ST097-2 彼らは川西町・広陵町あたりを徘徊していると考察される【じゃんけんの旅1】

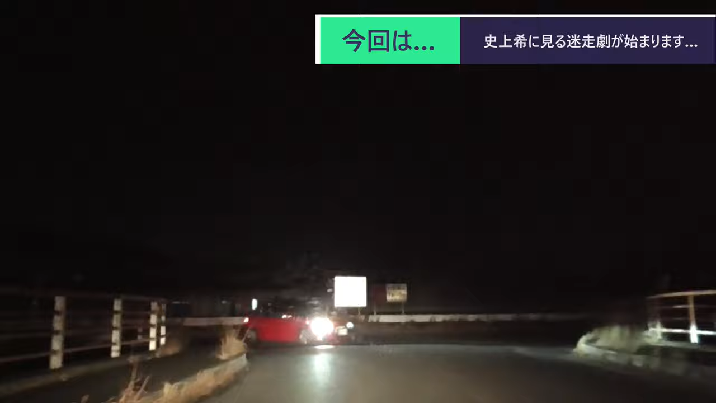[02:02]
ここは無設禁止とか出てきたりするもんであかんかな一応まあ行けるっぽいけどさうんだね改めて見てみたからねあの禁止っていうのだけちらっと覚えとったもんなごめんさすがの山田さんの記憶はこんなもんだよじゃあここは一応先の通りの左折でうんうん彼は下手とね行きます
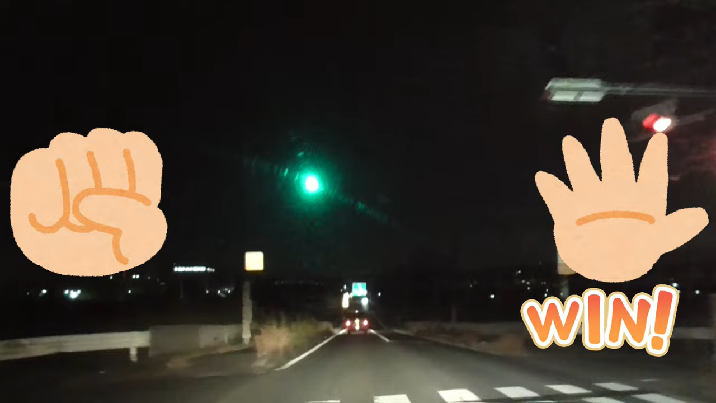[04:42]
パーこっからね工業の方に向かって行ってるよいい工業になってよかったこれねまっすぐねガチで細い道だったらヤバいヤバいヤバいこれまっすぐ行ったことあるのは前回帰宅から行った時はそのここをまっすぐ抜けたもんでいやそうだここのセブン寄ったんだもんで、どこってんだってここのセブンイレブンで道を確認してきたやつで懐かしい